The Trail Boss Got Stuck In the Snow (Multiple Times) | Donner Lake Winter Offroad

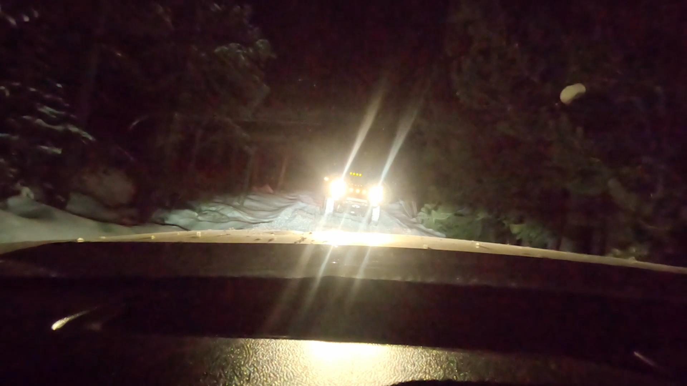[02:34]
Go a little driver Come straight like three or four feet Drive them one Alright, I'm stuck Oh no I feel like a million times that is stuck I feel like a million times that is stuck Oh no I feel like a million times that is stuck Shit Those are the guys that are long gone